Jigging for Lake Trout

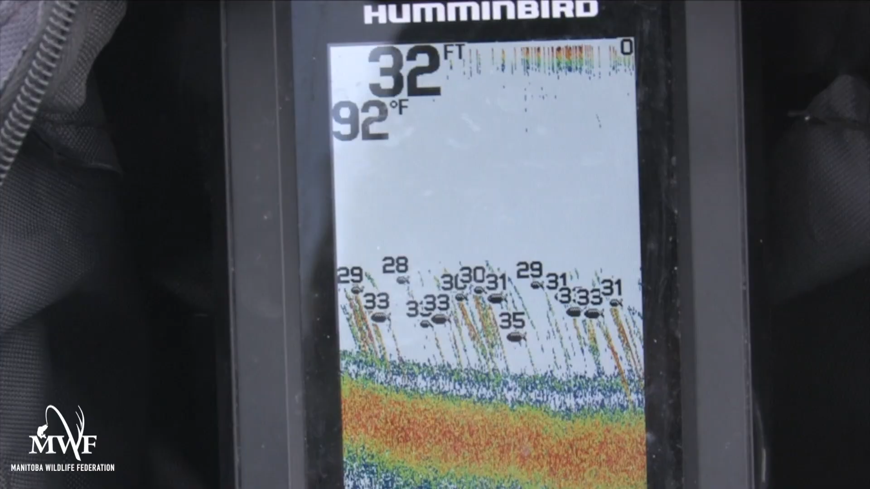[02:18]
On screen: depth 32 ft, water 92°F
see them stacked up and the the fish finder is going to be binging like crazy all you got to do is what's called back trolling so very very slowly you're just going to almost drift your back troll your way through that series of fish using your same tube jig